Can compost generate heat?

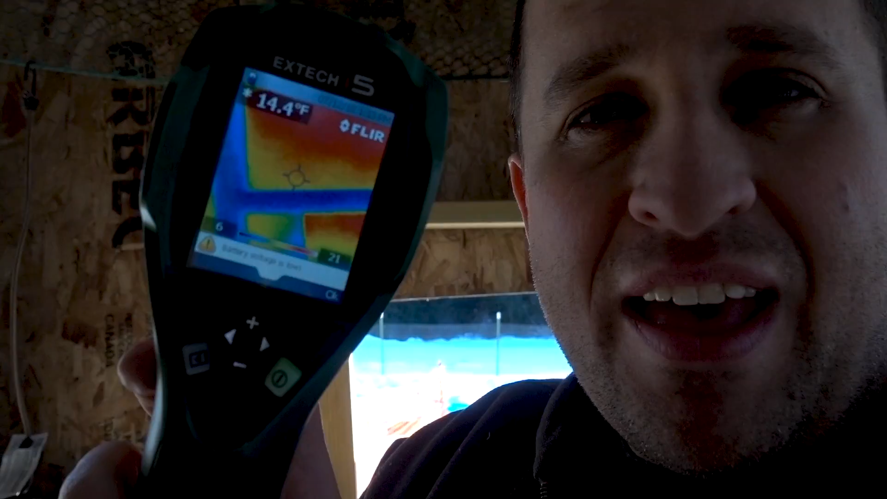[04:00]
On screen: spot 14.4°F
And now to do that, I have on loan from a friend an infrared heat camera gun. So we're going to take a look. Here you can see our ducks. They're all sort of huddling together.
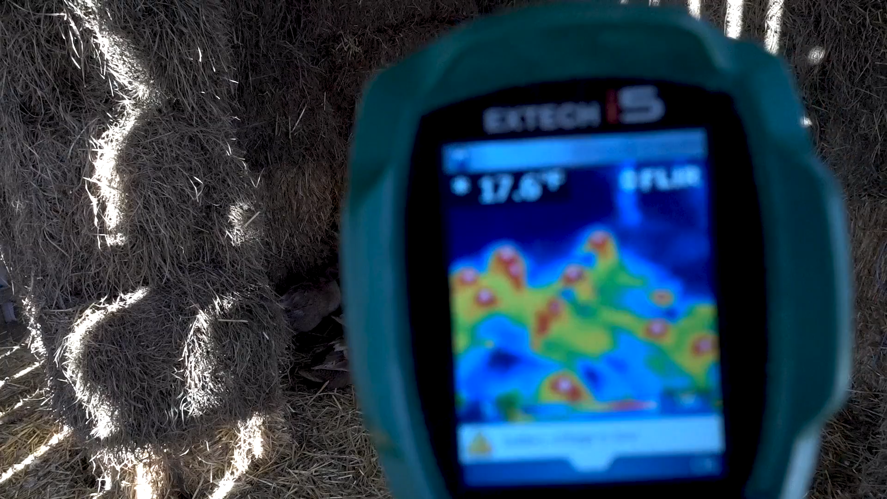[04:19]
And as I'm looking at the ducks, look, you can see, you can see the heat of the ducks themselves.
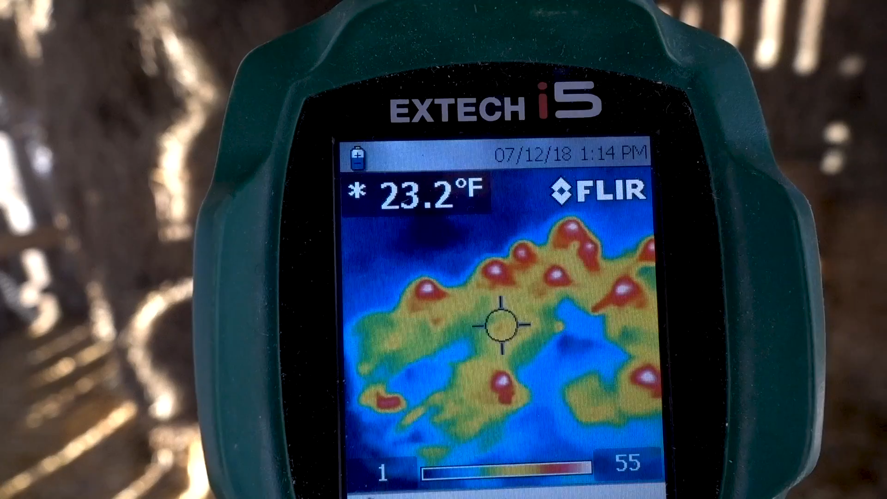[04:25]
On screen: spot 23.2°F
The white represents really hot.
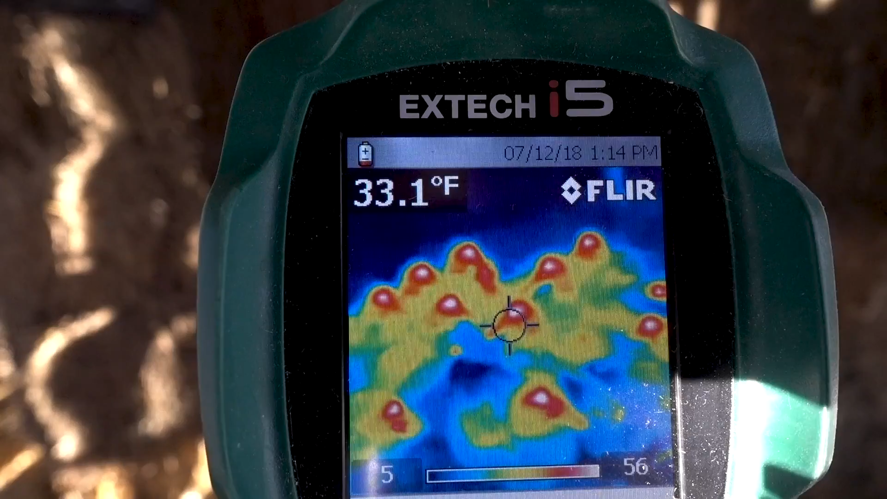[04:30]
On screen: spot 33.1°F
That's kind of cool.
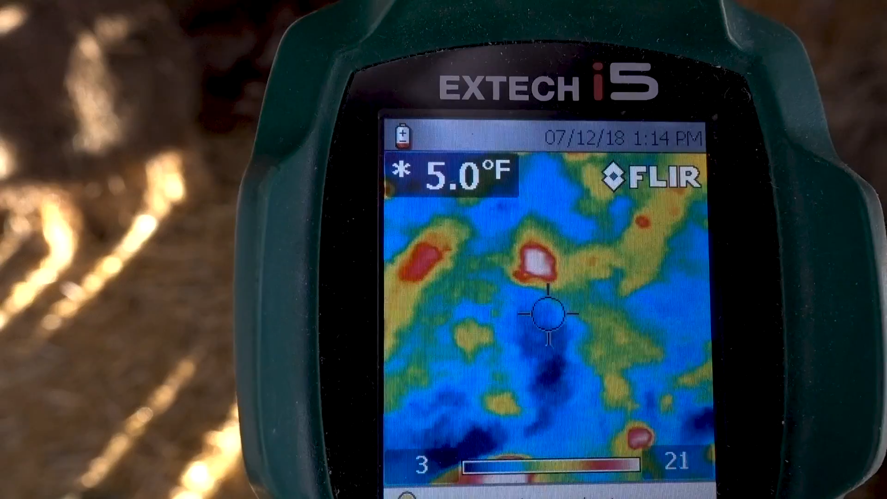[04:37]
On screen: spot 5.0°F
But as I'm looking at the ground, I don't know,
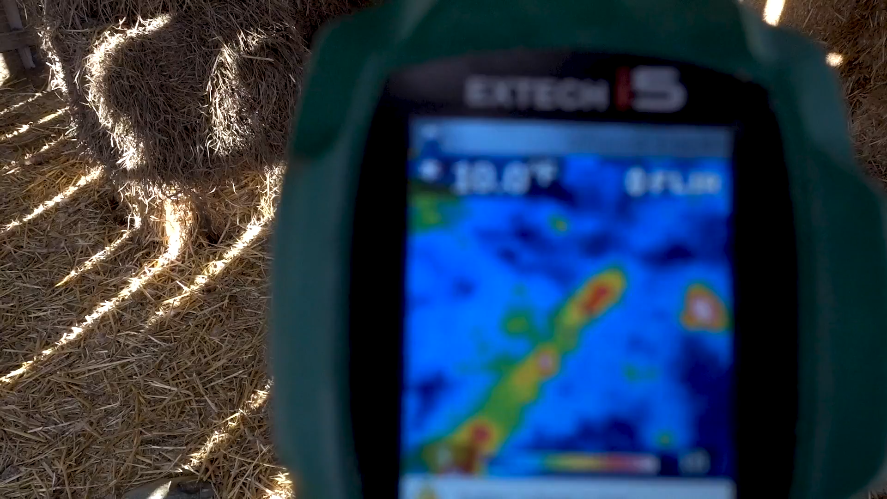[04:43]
it's like 5 degrees, 6 degrees.
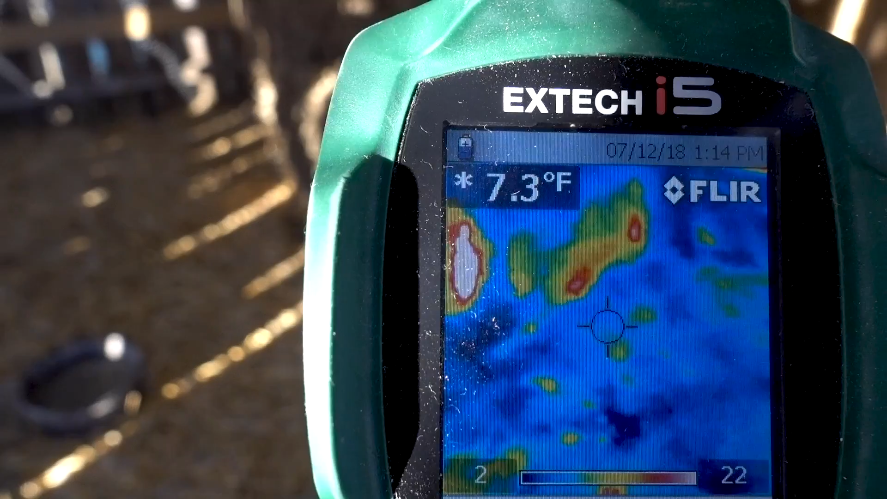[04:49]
On screen: spot 7.3°F
You can see the temperatures here. Really the only heat in the hot spots.
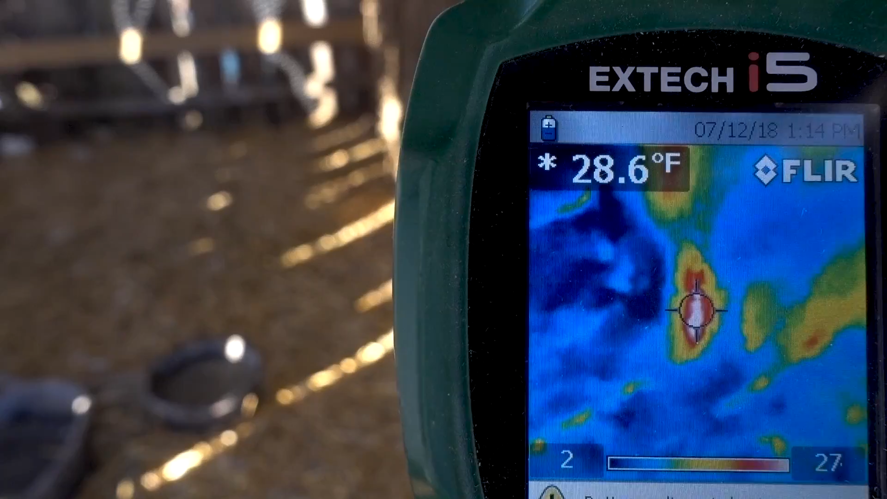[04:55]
On screen: spot 28.6°F
It's like 30 degrees right there. But that's coming from the sun. So we have, so that's facing west.
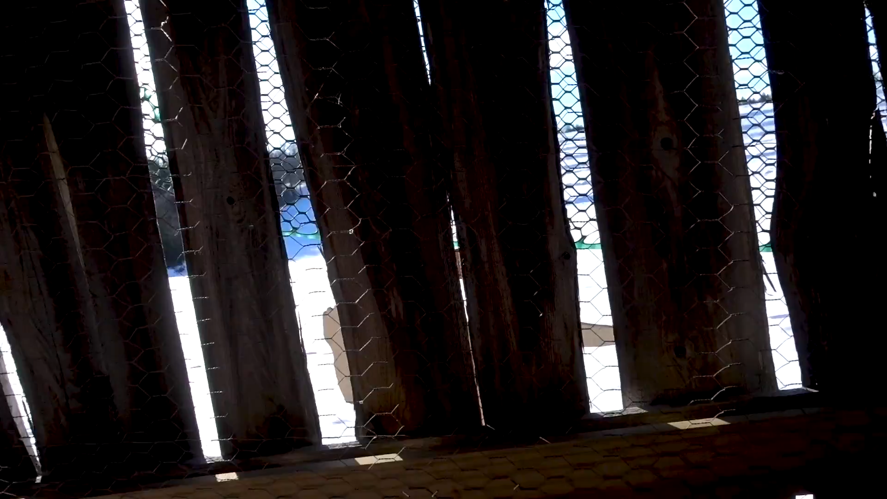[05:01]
And since we're just in the afternoon, the sun is shining right through.
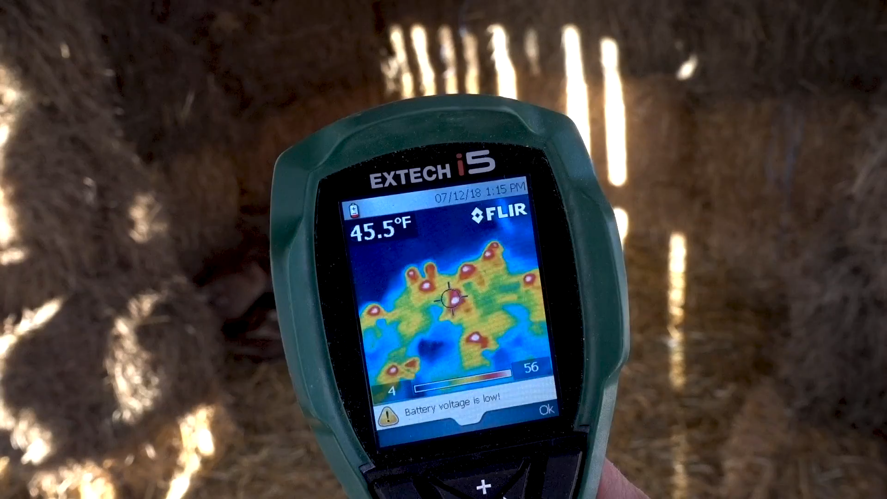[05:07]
On screen: spot 45.5°F
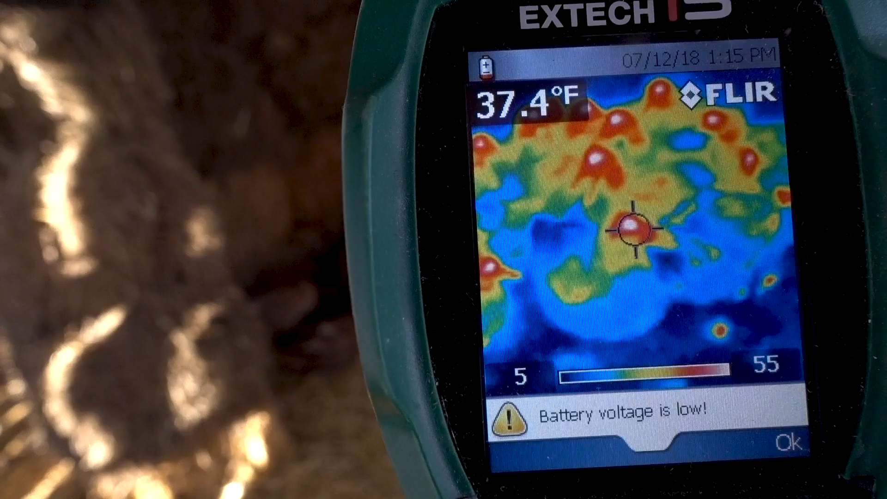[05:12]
On screen: spot 37.4°F
It's amazing how cold these birds actually are.
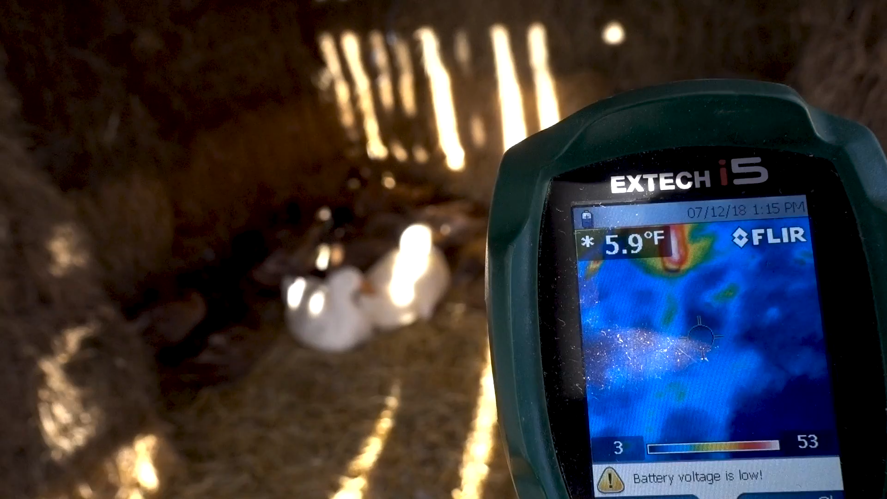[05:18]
On screen: spot 5.9°F
I mean, outside right now, it's, I don't know, 10 degrees maybe, out in the sun.